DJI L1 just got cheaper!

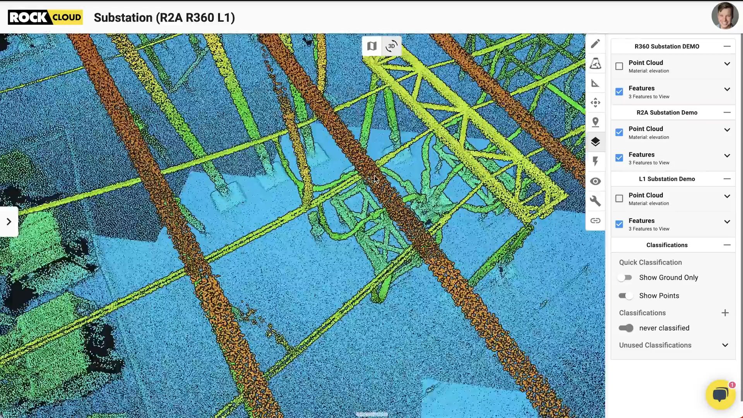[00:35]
Now the reason I'm going to call this an entry-level product is because the quality of the IMU that's inside of here and their desktop software and the quality of the deliverables it provides.
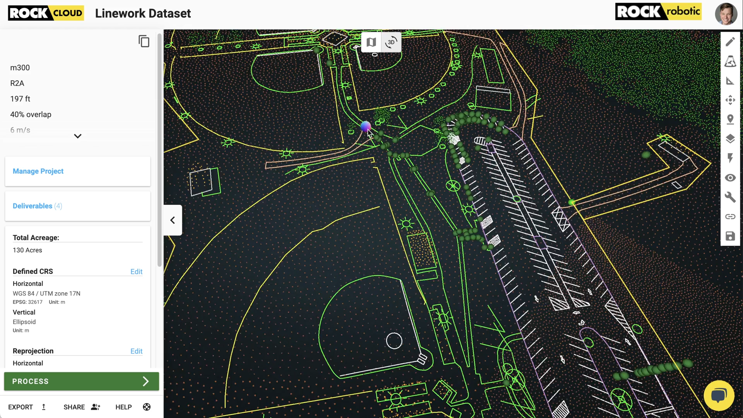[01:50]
and ready to be open in CAD software, all in single click.